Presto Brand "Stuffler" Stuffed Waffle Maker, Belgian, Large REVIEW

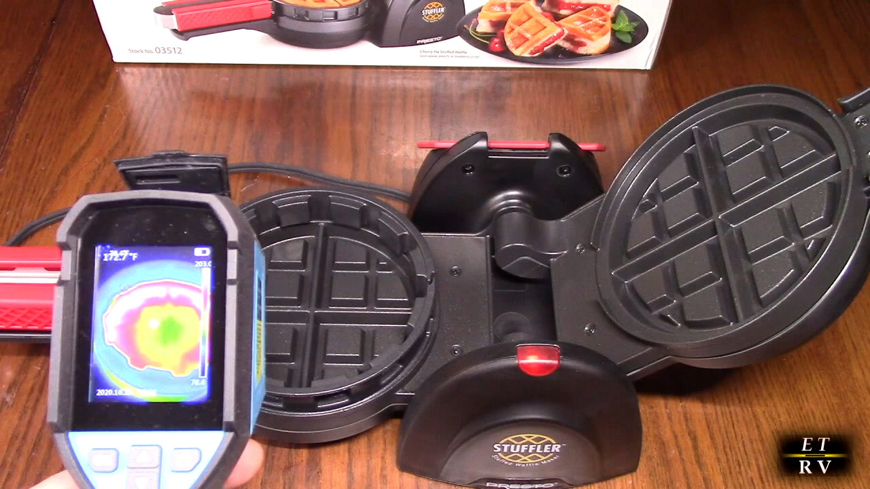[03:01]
so here is a thermal gun and you can see that it is heating up both sides at the same time there's that side right there and there's that side right there so that's how it's going to evenly cook your delicious belgium waffles so here i'm set up to uh try this out i'm going to preheat it for about